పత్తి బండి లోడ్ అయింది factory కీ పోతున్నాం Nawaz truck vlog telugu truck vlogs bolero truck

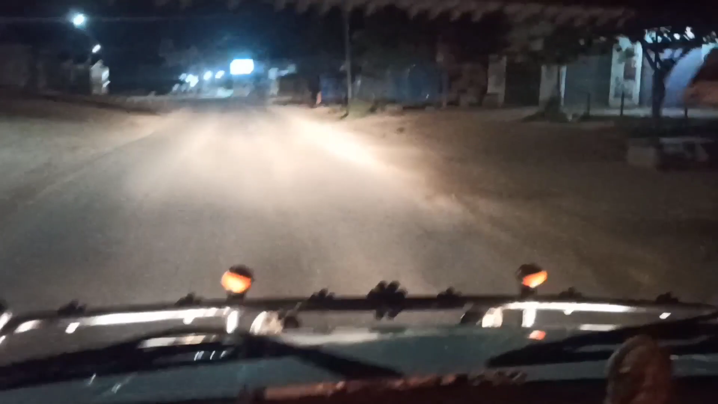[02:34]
ఇంకా అక్కడ అంత లైట్లు కనిపిస్తున్నాయి కదా, సో అదే మన షాపు. ఆల్రెడీ ఇంకా ఇద్దరు ఫ్రెండ్స్ కూడా అక్కడే ఉన్నారు వాళ్ళు. ఇంకా నేను వీడే ఇప్పుడు పోతున్నాం.